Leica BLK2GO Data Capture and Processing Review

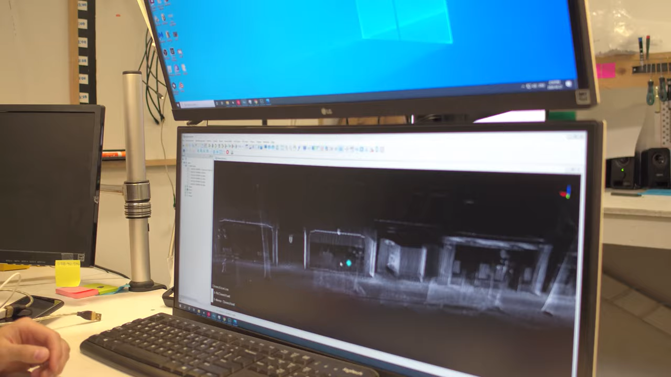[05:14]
So currently I have glass effect on, so I'm just going to quickly disable that.
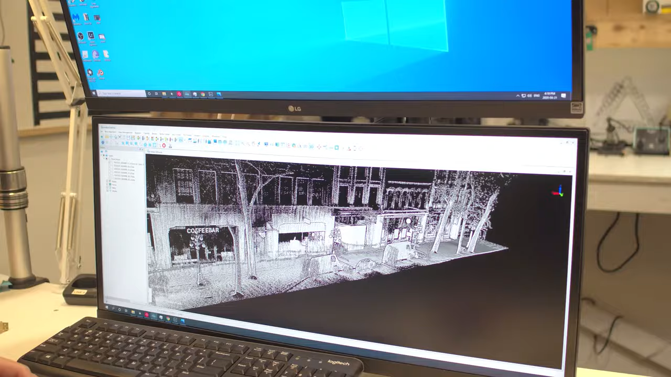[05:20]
So there you go. Now it is solid points.
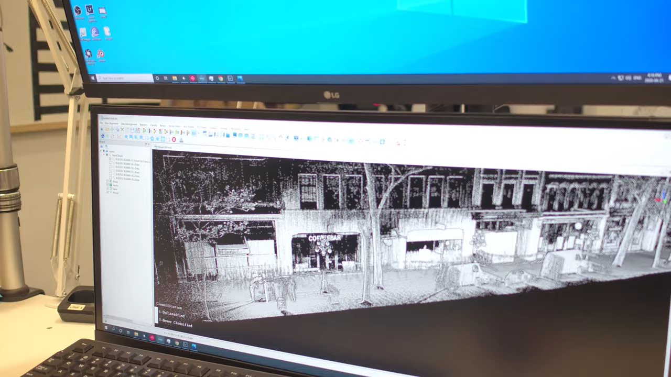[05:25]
And you can see that the BLK2GO did a really great job in terms of fidelity.
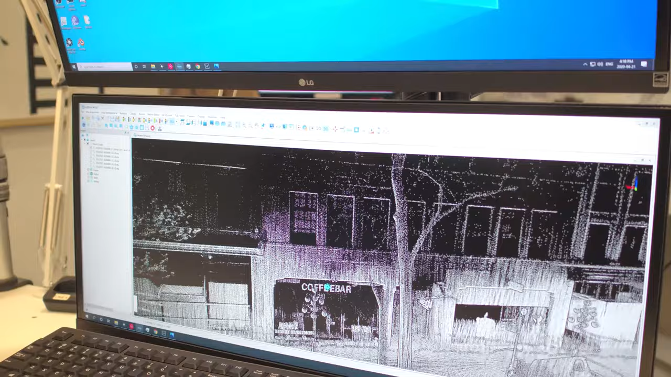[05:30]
So if we see here, you can see the coffee there was picked up very, very clearly.
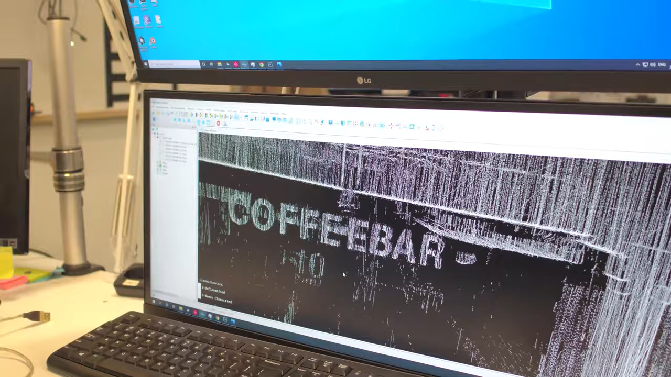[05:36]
Right. And if we go into our area where we stand on the inside,
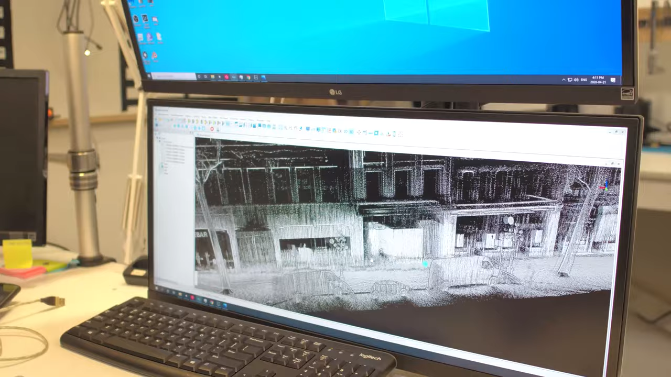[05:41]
it did a very good job of collecting all the points to make out the shape.
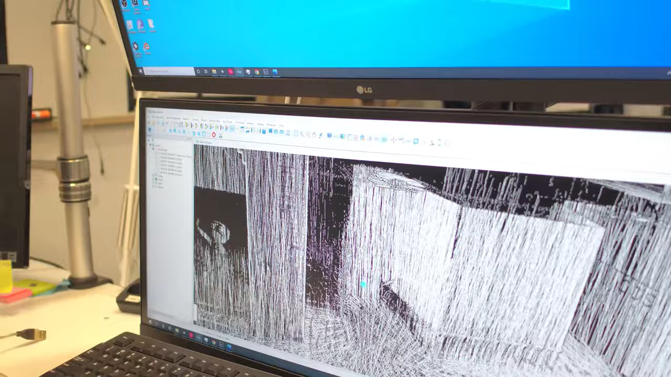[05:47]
So you can take something like this and you can bend it. Okay.
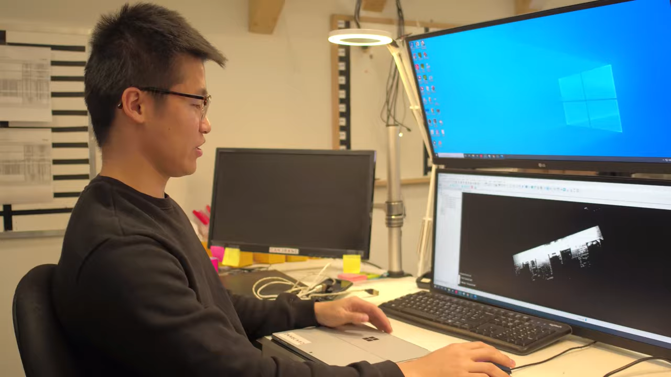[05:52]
The biggest question that people always ask is, okay, what is your accuracy and what is the quality? So to do that, what we can do is we can do a cross section and
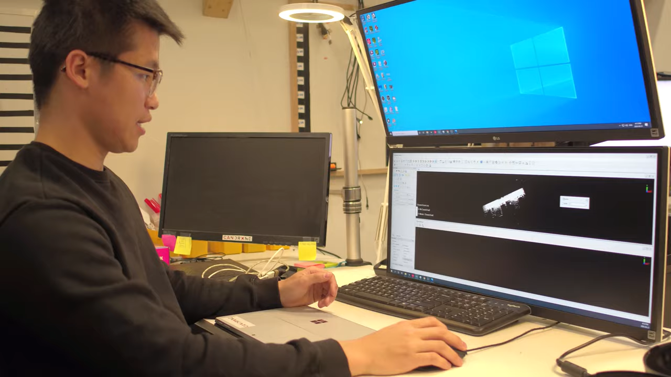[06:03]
see what the thickness of the point cloud is going to be.
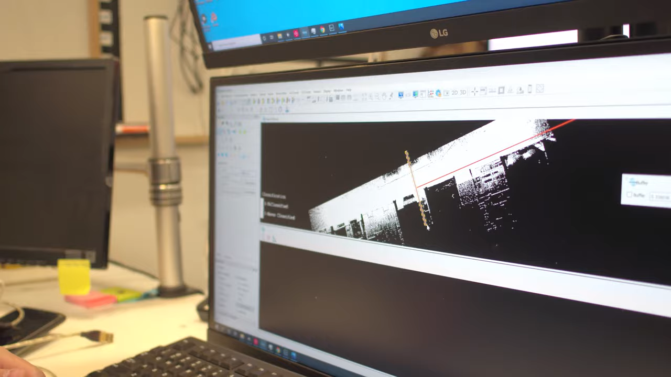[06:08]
So I'm going to do that and I'm going to set the cross section to be 10 centimeters.
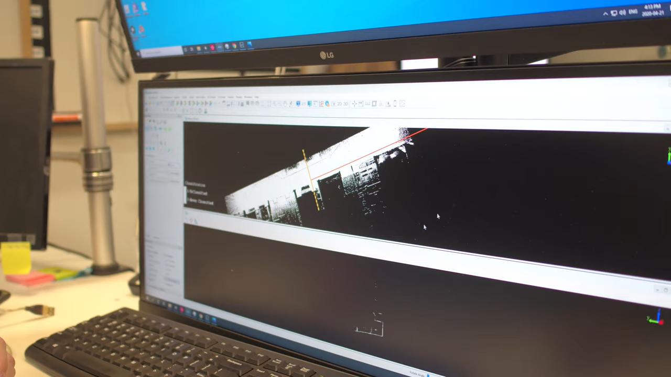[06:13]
Awesome. I'm going to up the point size just so the camera can see this better. I'm going to use my measurement tool and from here to here.
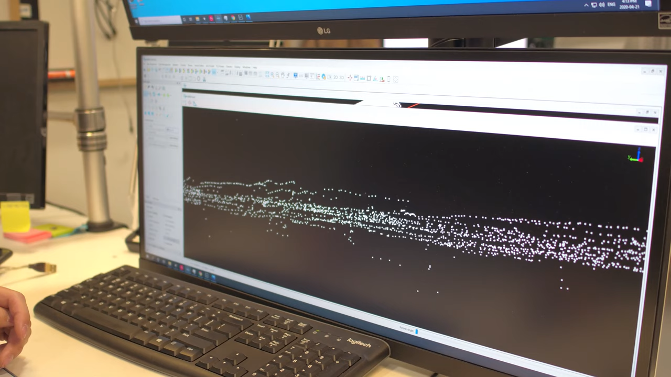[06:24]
So if you look at DY, the green, we are below two centimeter accuracy.
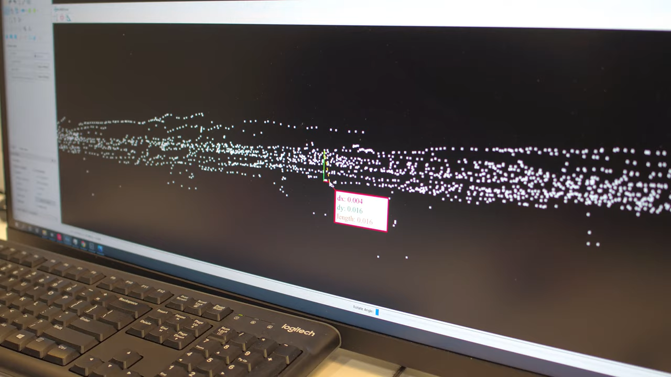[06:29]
So it's at 1.6 centimeters.
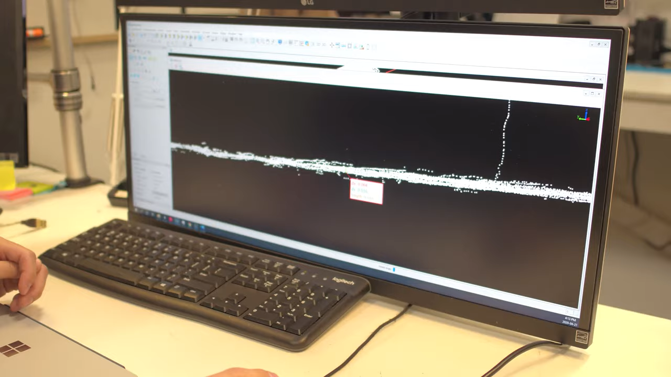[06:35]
And if I take another swath somewhere else, like somewhere here,
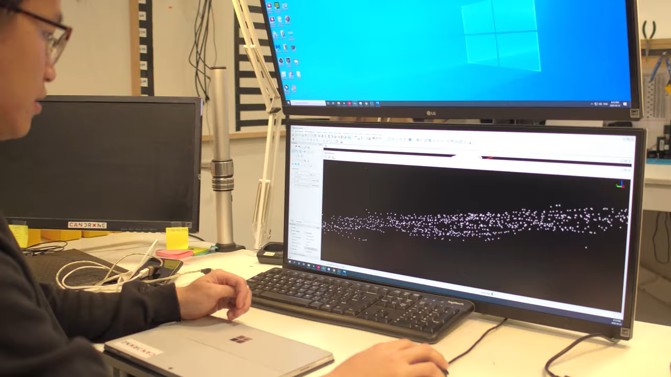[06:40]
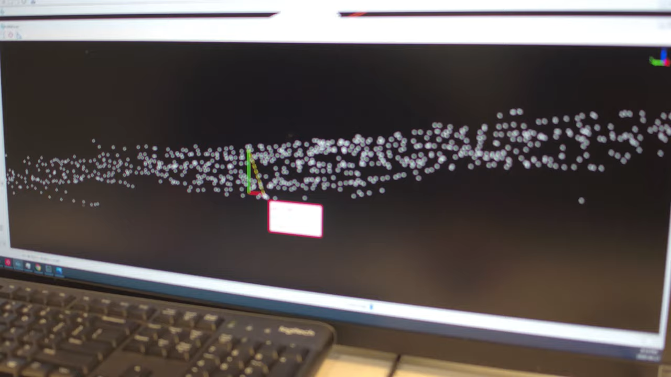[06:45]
and you can see that we're within that range of two centimeter accuracy, right?